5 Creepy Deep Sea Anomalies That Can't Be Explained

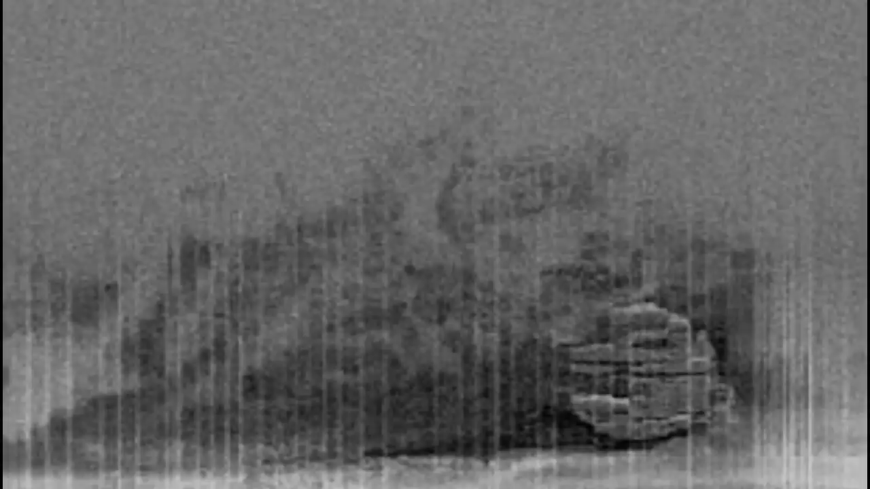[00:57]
Peter Lindberg, head of OceanX, said of the anomaly, quote, It has these very strange stair formations, and if it's constructed,
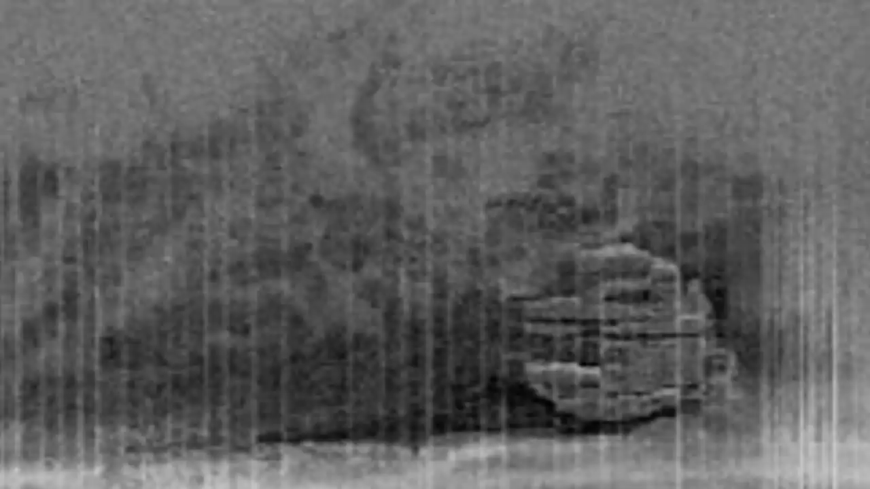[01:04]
it must be constructed tens of thousands of years ago before the Ice Age.